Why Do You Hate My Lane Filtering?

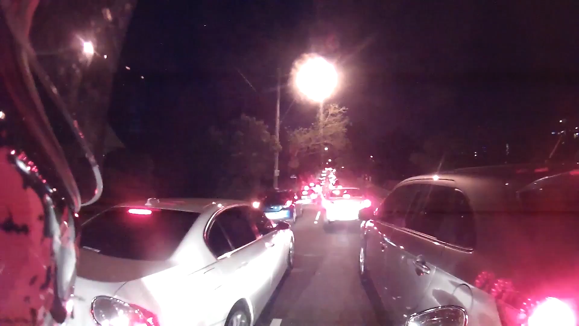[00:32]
Well, you're actually about to scrape this other guy's mirror.